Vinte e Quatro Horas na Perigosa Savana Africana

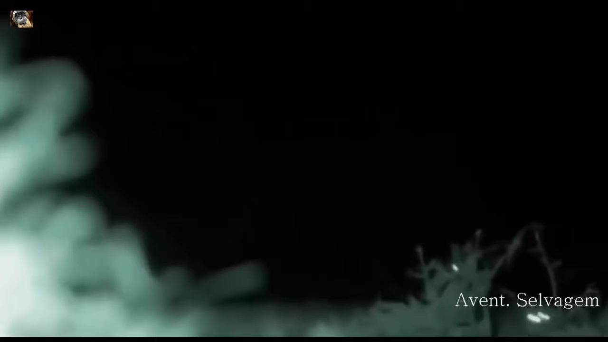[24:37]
A leoa falha, mas a zebra não vê a outra armadilha à frente.
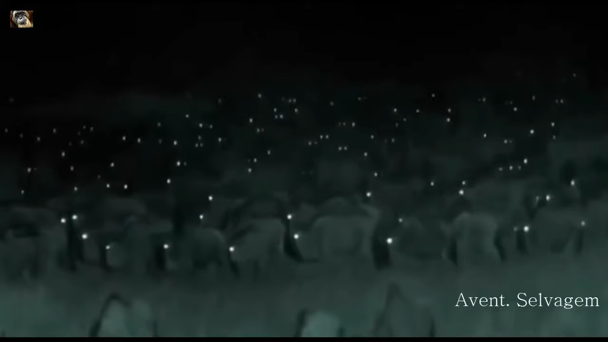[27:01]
As hienas estão sempre à espreita.